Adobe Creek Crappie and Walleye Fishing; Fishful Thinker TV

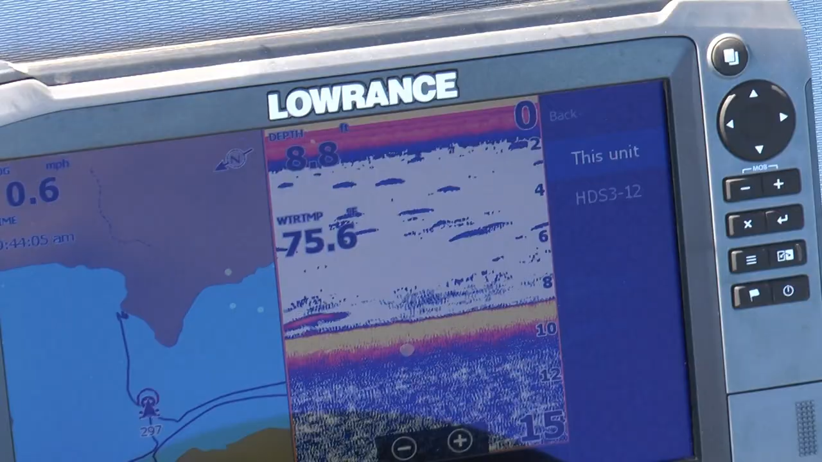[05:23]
We keep seeing these little piles of fish that are stacked vertically, little stack of two or three or four or five of them. And they're not horizontally. If they were stacked more horizontally, I'd say they were walleyes or saw guys, in this case saw guys.